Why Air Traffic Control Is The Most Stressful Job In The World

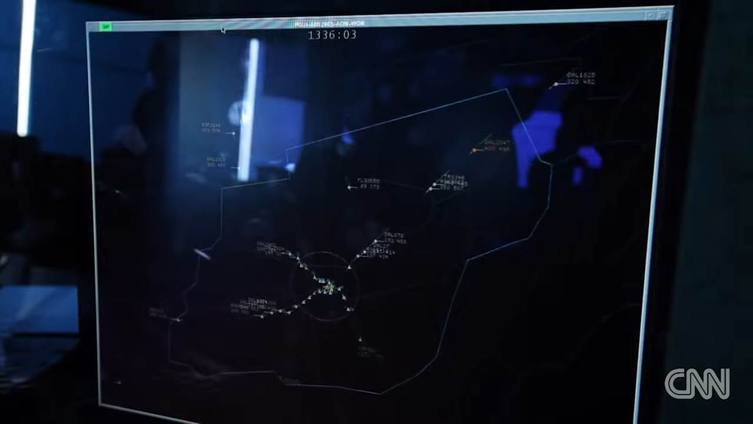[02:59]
The controller will make sure that the runway is clear of other aircraft and vehicles before issuing a landing clearance to the aircraft.
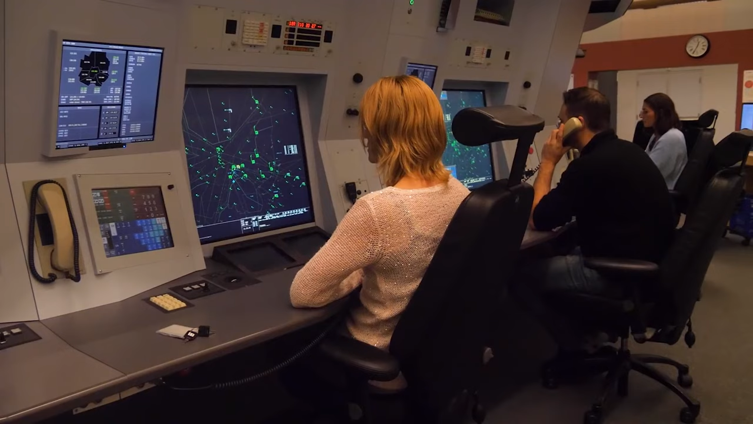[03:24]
The transponder on the plane receives this signal and sends it back with information about the location, altitude and airspeed.
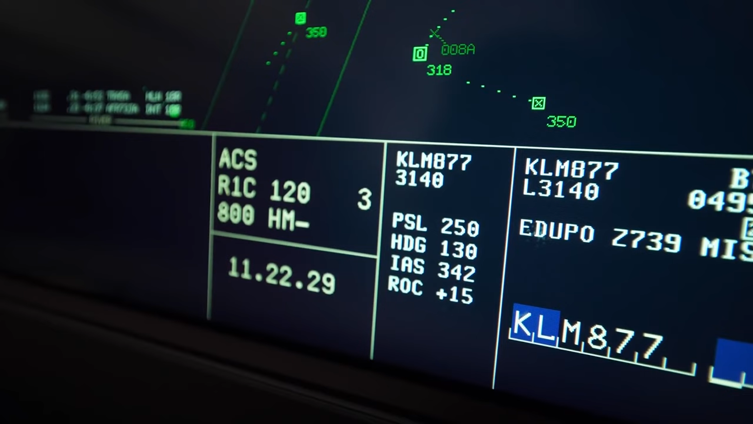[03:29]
Each defendant is assigned a code before departure which allows you to separate one aircraft from another.
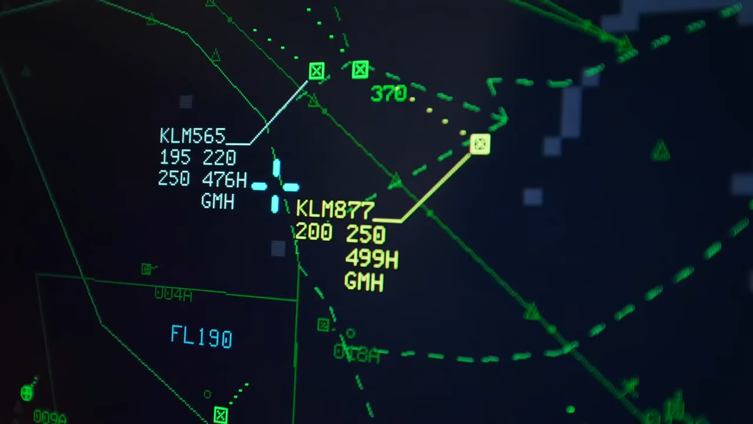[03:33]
Next, the system compares the plan code with the one received from the aircraft and displays
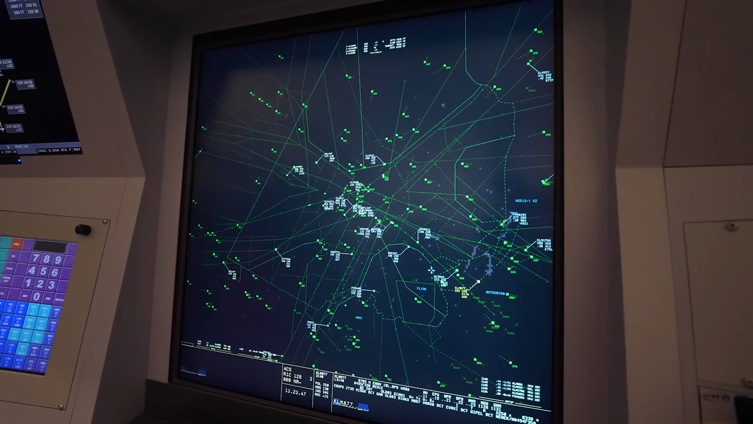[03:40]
all the necessary data on the controller's screen along with his callsign.
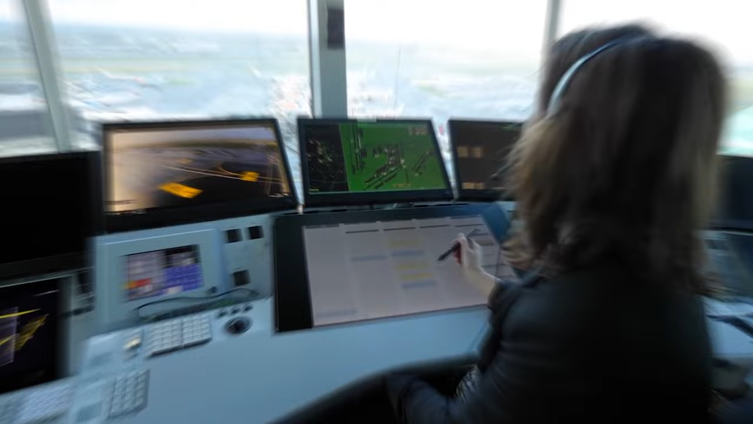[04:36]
Controllers use this combined information when controlling the flights to their requested routes, altitudes, and destinations.
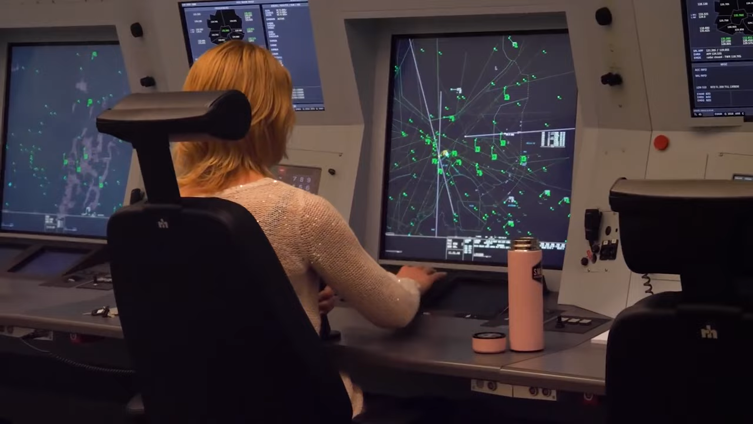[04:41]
It's essential for the controllers to know the type of aircraft they're controlling because aircraft performance varies a lot.